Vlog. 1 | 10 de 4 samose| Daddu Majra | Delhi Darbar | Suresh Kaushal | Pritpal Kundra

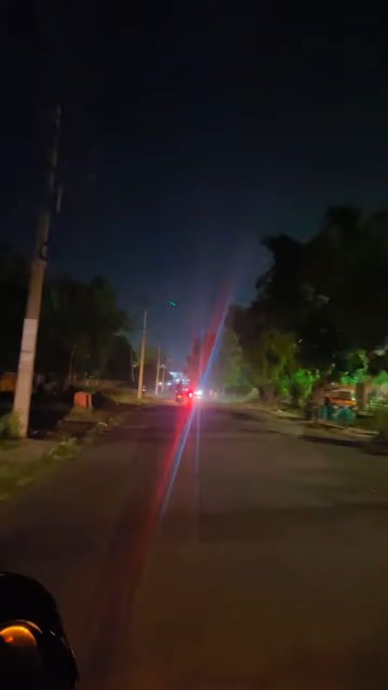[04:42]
तो सानू थोड़ा जहा सौखा हो जाऊगा। ये आप रात वाला मुड़ मुड़े हैं, गलत मुड़ मुड़े हैं यार, अगला मुड़ मुड़ना सी, गलत मुड़ मुड़े हैं।
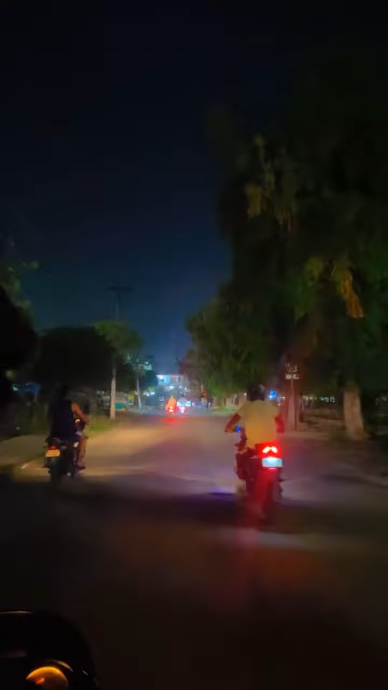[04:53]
उत्थे तो आउंदे नूं दुकान है मोरे दिल्ली दरबार। अच्छा ठीक।